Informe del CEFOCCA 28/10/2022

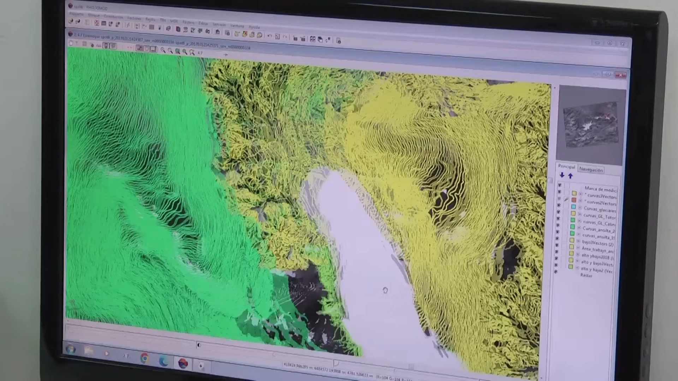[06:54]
en los que a través de la fotogrametría podemos encontrar distintos productos fotogramétricos,
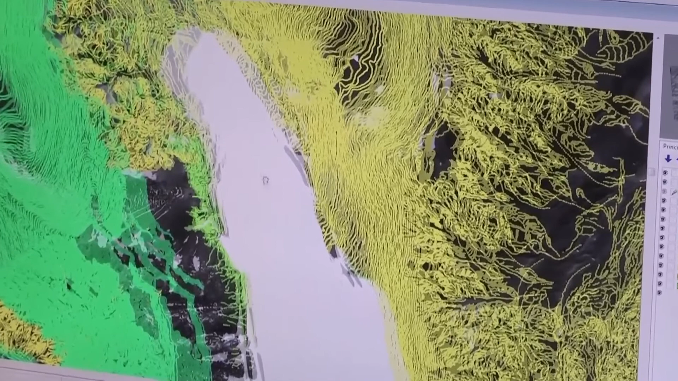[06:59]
llámese nube de puntos para la elaboración de un modelo digital del terreno,
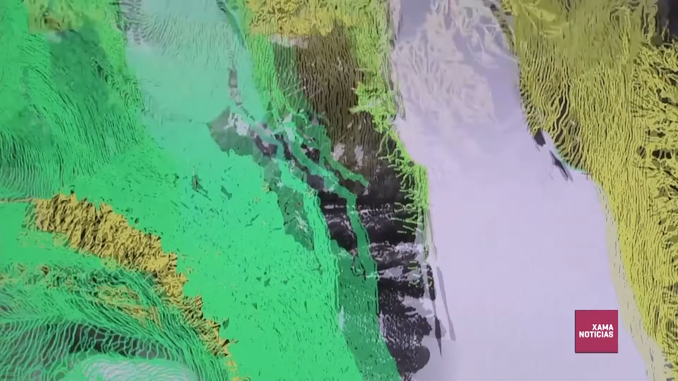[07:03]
una ortofoto, que nos servirán, digamos, como base para un futuro proyecto.